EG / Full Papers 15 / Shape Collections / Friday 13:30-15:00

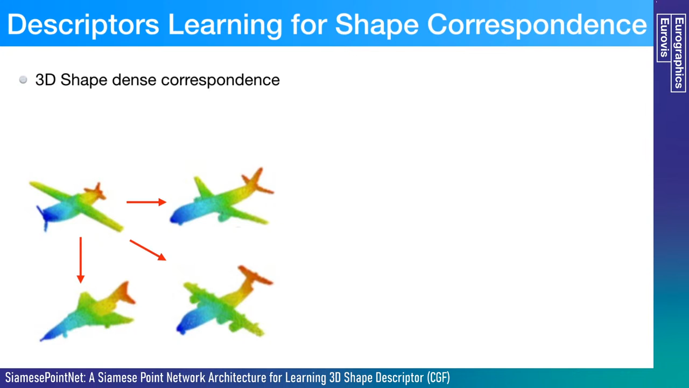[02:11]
The extracted features can be used in the problem of shape, the dense correspondence, where the extracted descriptor way can build the correspondence between one shape to some other similar shapes as shown in finger.
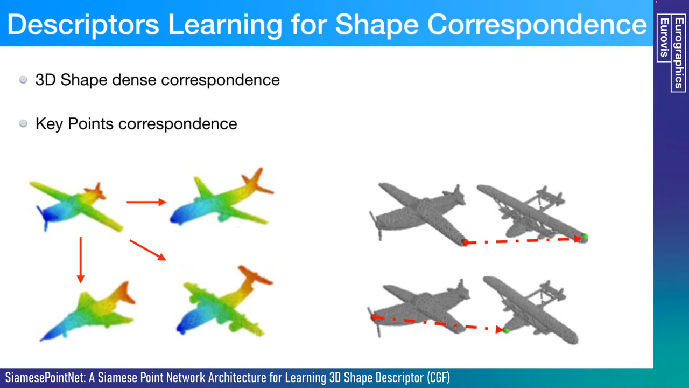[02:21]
In addition, the learned descriptors also can be used to retrieval key points or achieve key points' correspondence between models. Recently, with the development of data-driven technology, some learning-based methods are proposed for better extracting point descriptors, a key idea to learn the effective feature representation network to extract a compact descriptor from a local neighbor. 3D-match first presents a data-driven model to learn the local volumetric patch descriptor to establish 3D data correspondence.
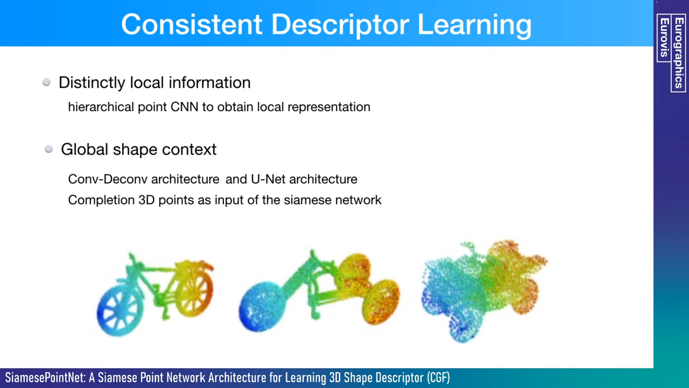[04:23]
How to extract a consistent feature is a problem. Only using local geometric information is difficult to calculate consistent feature extraction. So it is necessary to consider the context distribution of the model. We now describe our Simon's point network architecture for learning point-wise descriptors on the 3D shape for shape corresponding. This is our architecture. This architecture is mainly composed of three parts, namely the part of input purposizing the Simon's network and the n-tube loss.
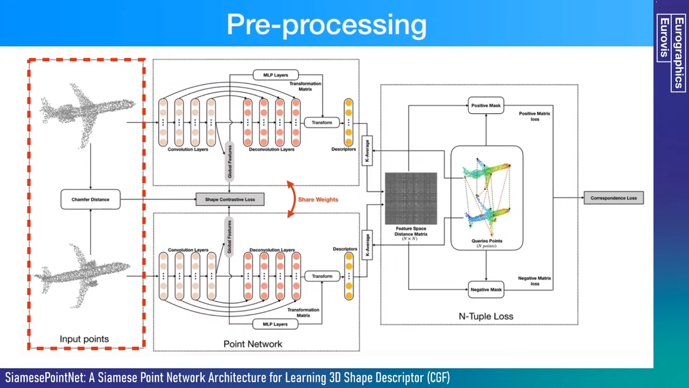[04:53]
For operating our network, the training and test the shape must be normalized in a similar way. So the first stage, we use synthetic shape with approximately the same vertical axis and keep a fixed orientation around the vertical axis. Here, we select one out of 50 different orientations, which leads to the smallest difference between shapes, then given a pair of 3D meshes,
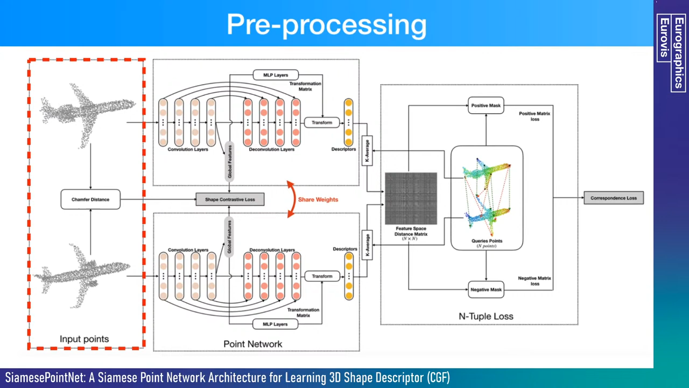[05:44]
feature for each point as a local feature of the same data. So given the 3D points with 33-dimensional features as input, our target is to learn point-wise descriptors with more semantic information for learning feature on the complete shape pair.
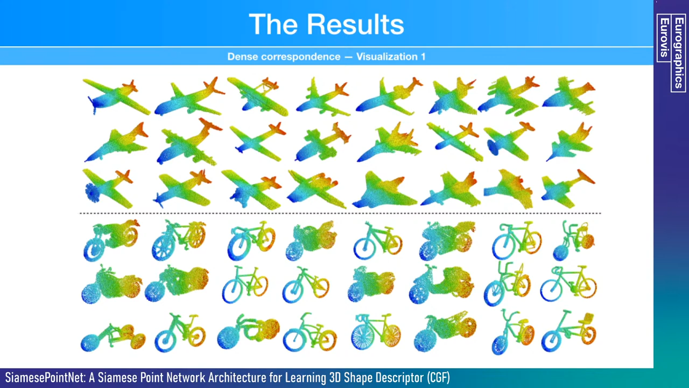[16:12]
We also show the result of helicopter and chairs
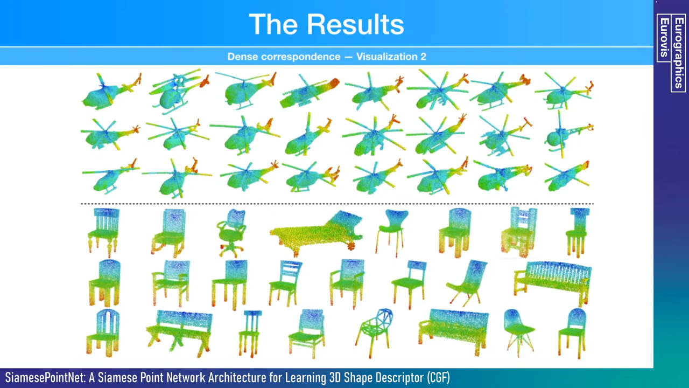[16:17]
on the pH 3p data site. For the problem of dense correspondence, we also show some examples of dense match between some partial noise scan ships and complete ships with different geometry structure. Benefiting from our shape contrasting loss and feature transformation operators in our network, we do not need to fan-tune our net when extracting descriptors from scanned ships
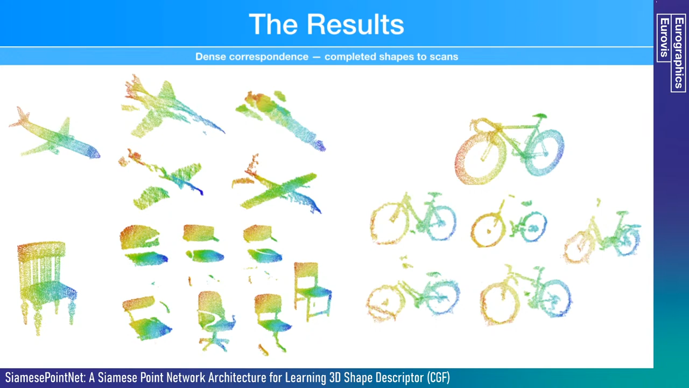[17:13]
It's obvious that our mice can still produce robust descriptor can still produce robust descriptor to dense match them with the complete shape, even though the scanned ships have a large difference between geometry details. Good details. Here the scanned ships are obtained from K9 data set.
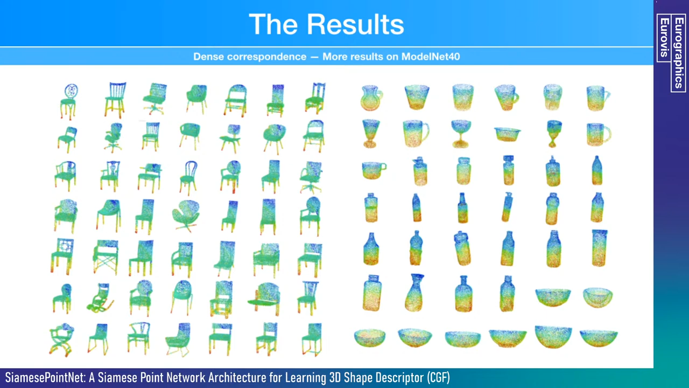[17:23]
In addition, we also test our architecture on Model 940 data set. Finally, we distribute a gaussian noise over the position of point clouds, and we use our point network to extract point-wise descriptors from noise version of airplane model. Here, each ship has 4,196 points. The features are used to obtain the dense correspondence between different ships,
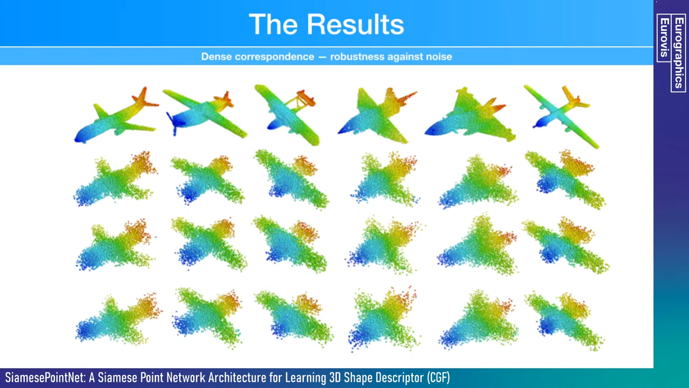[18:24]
In the first column of descriptors of the ship, we project from the learned space into RGB color space and the other column to show the results with足 of досagtory colors in the area with the rigid space. We also show some results which are the compares between our descriptor and the 3D shape position. The dense correspondence results are given here.
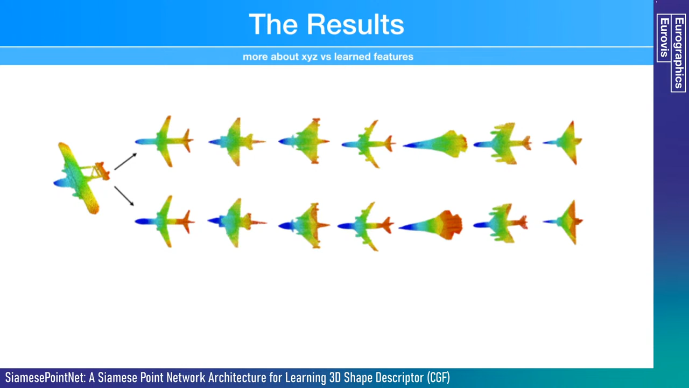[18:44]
The top row shows the plausible dense correspondence results using our descriptor, that our descriptors consider both the global and global context of the shape. In addition, the key point matching results I show here, we show the top 20 retrieval points and the 3 top retrieval points in part A and B, respectively.